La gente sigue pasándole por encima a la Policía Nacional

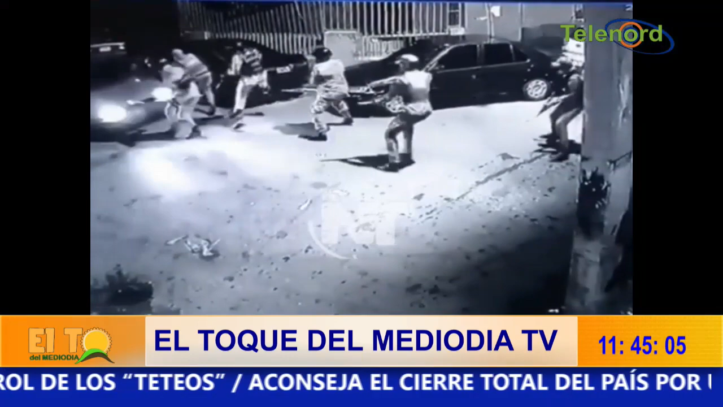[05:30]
Y miren ustedes cómo esta cámara capta a un loco, porque tiene que ser loco, desquiciado, debe de andar arrebatado.